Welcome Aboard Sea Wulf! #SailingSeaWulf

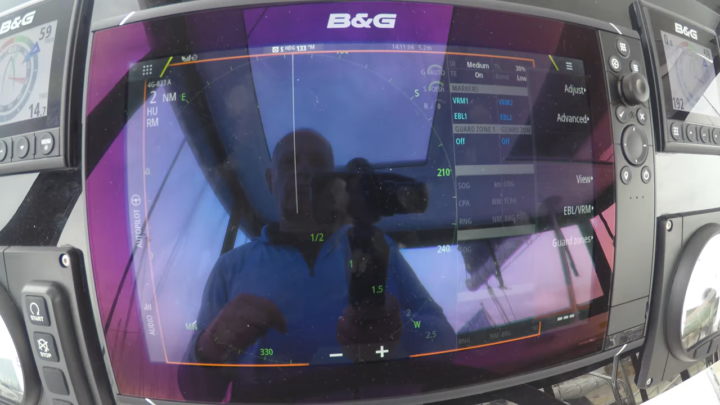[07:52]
also have a radar that helps us see other
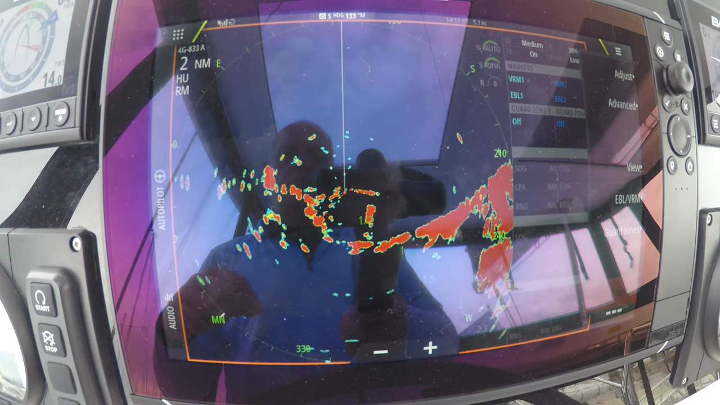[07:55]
boats and the coastline at night or in the fog